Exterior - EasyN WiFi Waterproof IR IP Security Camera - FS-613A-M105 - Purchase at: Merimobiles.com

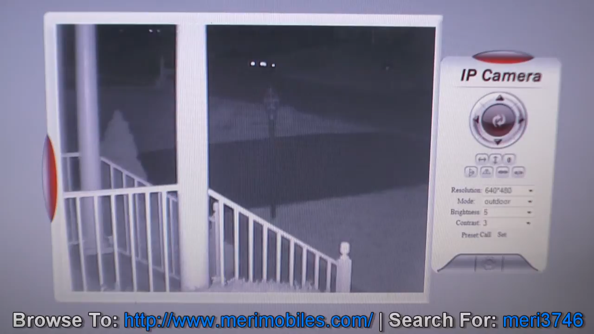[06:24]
As you can see, it's got pretty good vision. It's a little whitewashed at the moment. But you can lower the brightness and adjust for it or lower the contrast. Or increase the contrast. Now, another option for viewing the video is to use the included software that's on the CD.
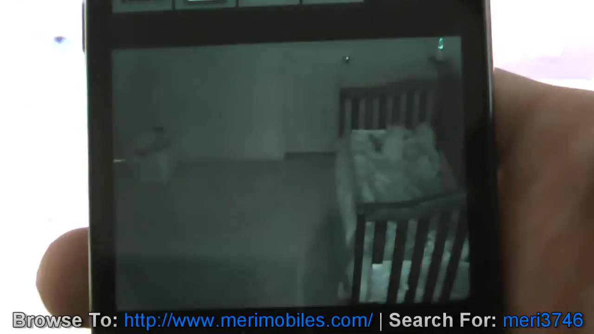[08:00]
This is currently with the lights off, so it's running on infrared.
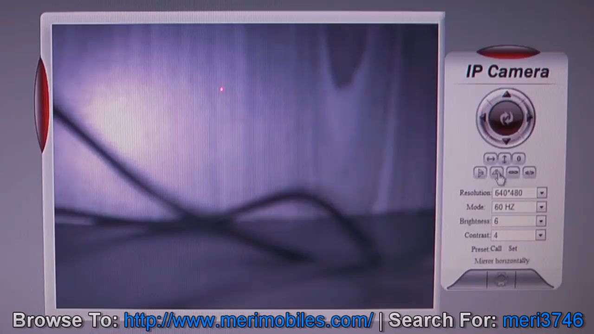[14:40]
And some cameras will have different controls. Some can pan and tilt. This one's just affixed. But you can also adjust the brightness of it and the contrast.